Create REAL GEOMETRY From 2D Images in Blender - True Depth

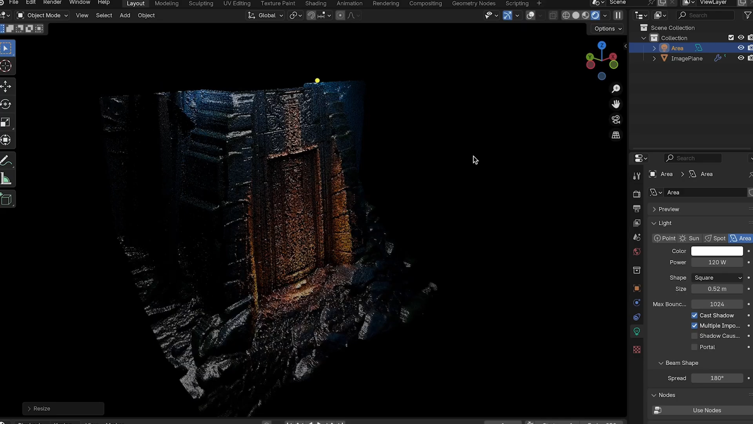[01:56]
And once the mesh is generated, you still have access to Blender's native tools, so you can add a subdivision surface modifier for even more detail, or fine tune the texture placement using the UV settings inside the shader editor.